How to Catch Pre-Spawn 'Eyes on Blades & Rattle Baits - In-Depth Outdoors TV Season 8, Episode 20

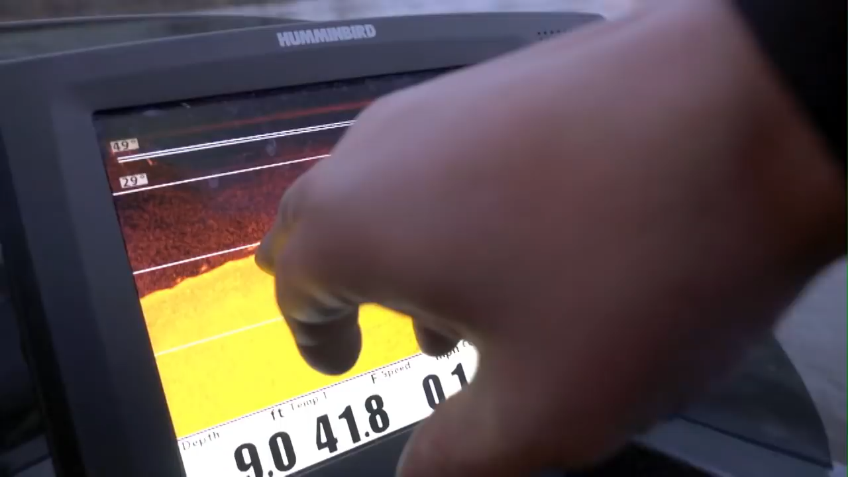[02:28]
On screen: depth 9.0 ft, water 41.8°F
One there, one there. It's going to be a sunscreen day, Eric.